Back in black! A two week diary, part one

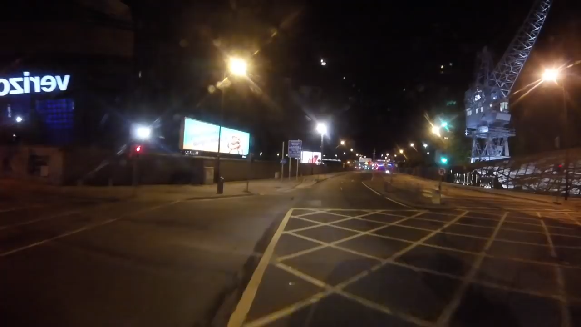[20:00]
Save a fortune if they turned them off, couldn't they? You want to look the other way, buddy? There's a car coming.